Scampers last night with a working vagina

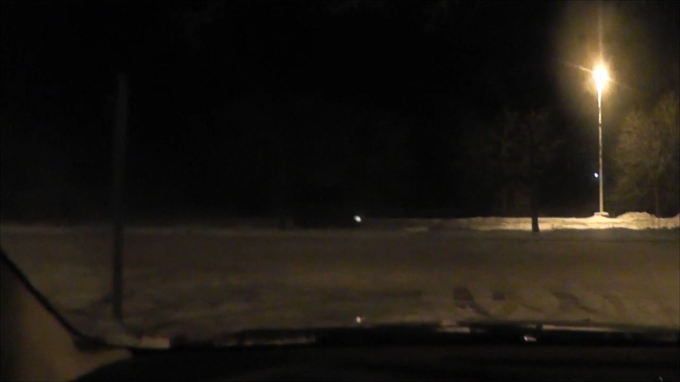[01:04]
I can't really zoom in because it changes the light aperture and lowers the dimness of the video. But, betcha the guy over there sitting in that, looks like an Hyundai Elantra, I bet you he's wondering what the fuck I'm doing. Just like I'm wondering what the fuck he's doing. In the end, we're both doing the same thing. Sitting in our cars, having a chooch. Except for I'm chooching on one of these. He's having cigarettes.